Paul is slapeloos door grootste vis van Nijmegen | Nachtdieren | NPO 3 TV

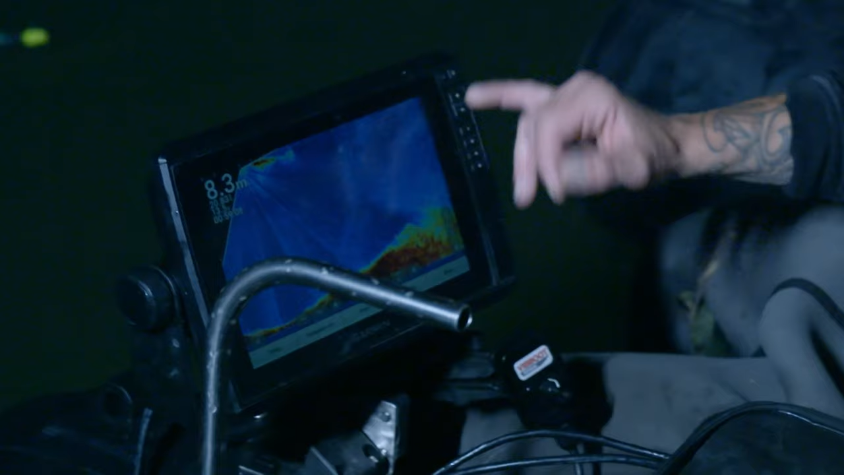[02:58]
On screen: depth 8.3 m
Daar zie ik al iets van, zie je? Oh, oh. Ga jij maar even je ding doen?